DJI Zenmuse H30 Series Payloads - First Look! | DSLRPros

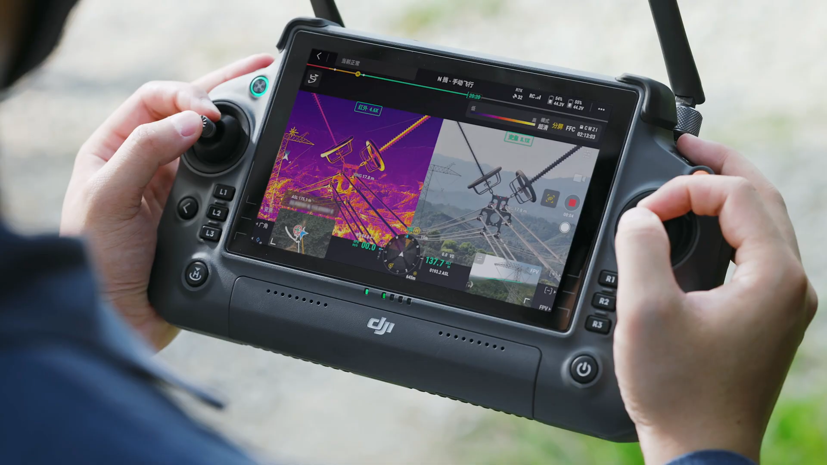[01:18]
The payload integrates a laser rangefinder,
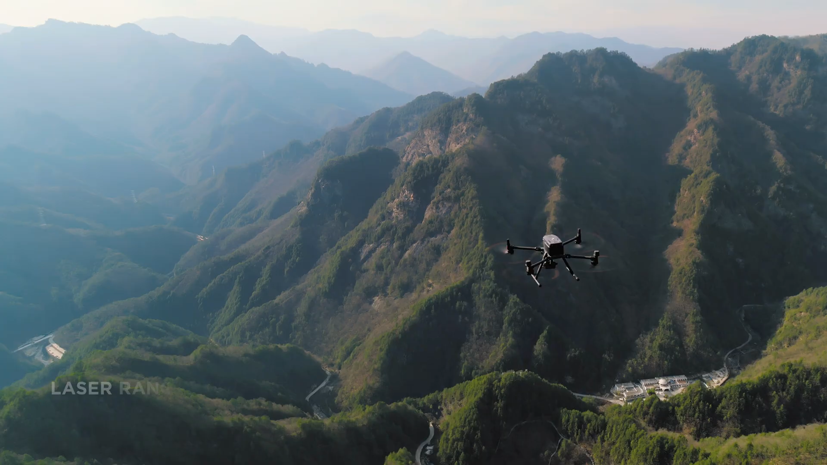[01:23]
which can now gauge distances and pinpoint locations up to 10,000 feet away.
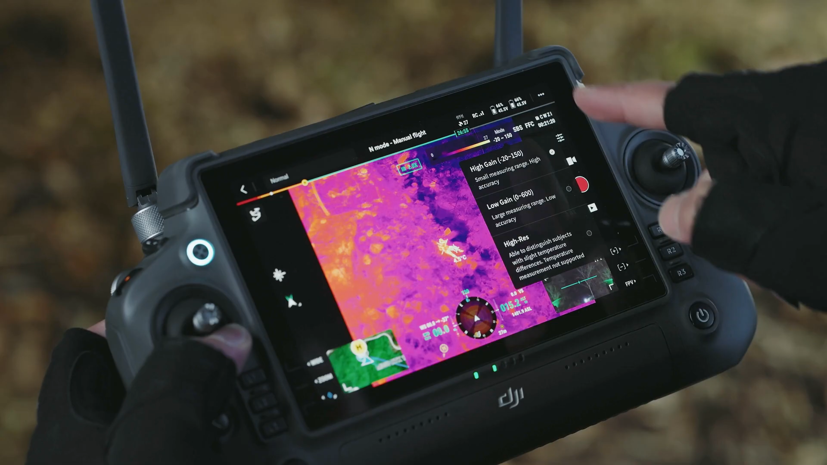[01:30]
The new thermal breaks some new ground for UAVs,
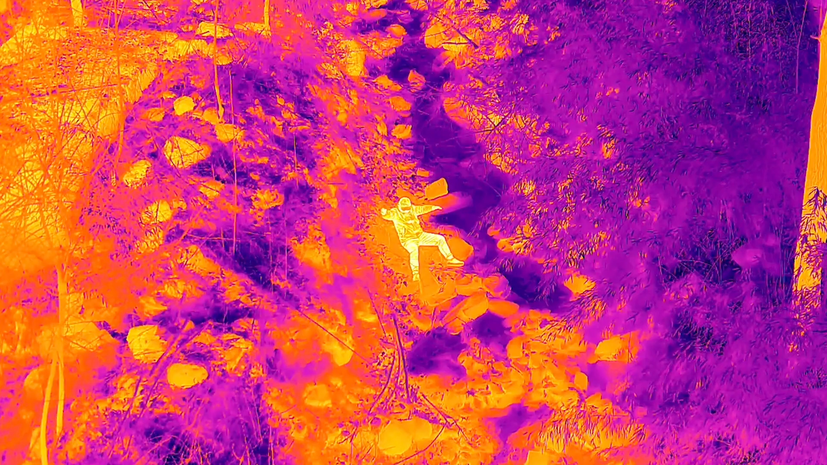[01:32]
offering a 1280x1024 resolution,
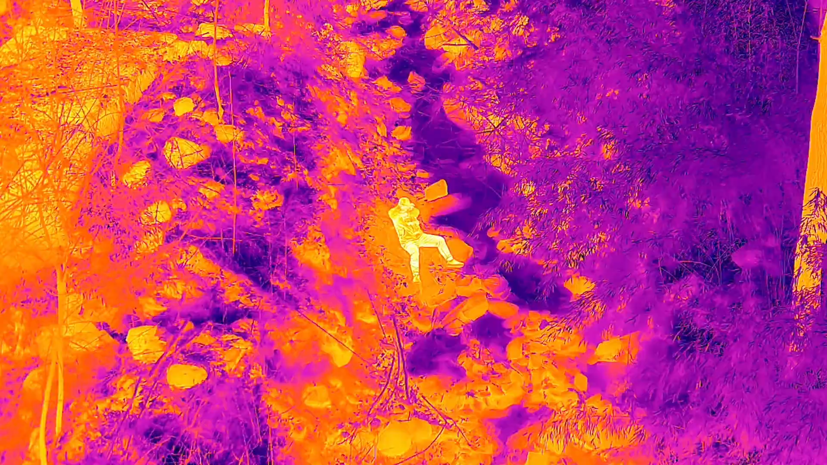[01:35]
doubling the now industry standard 640x512 resolution that has made its way into nearly all enterprise drones.
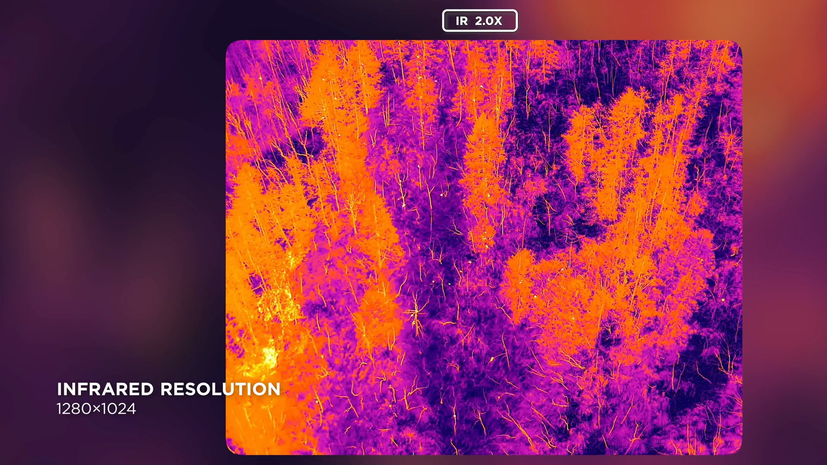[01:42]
This extra resolution is a welcomed addition to anyone's workflow,
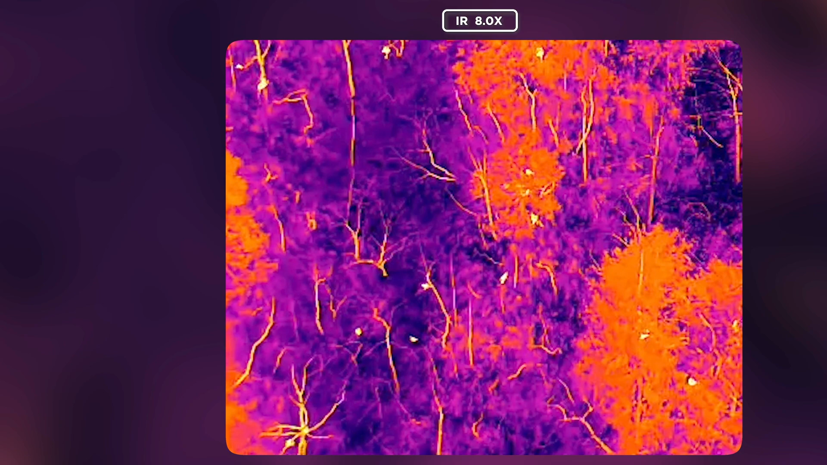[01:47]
as thermal resolution is low compared to that of its visual counterparts.
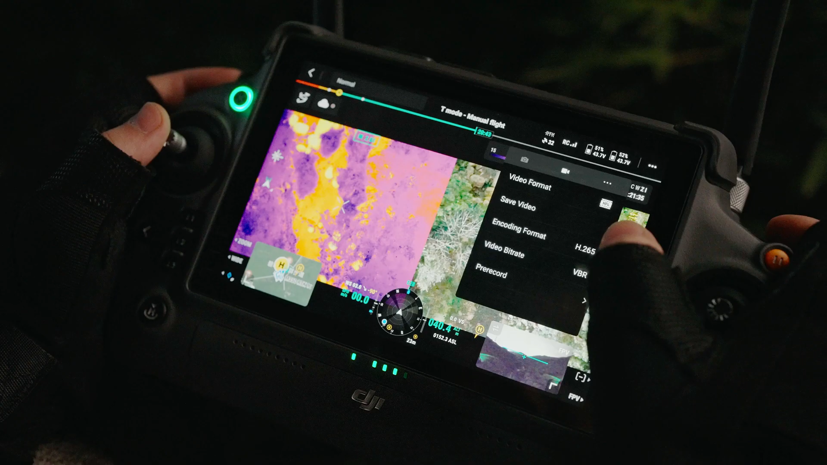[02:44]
which allows you to pre-record up to 30 seconds of video before pressing the record button.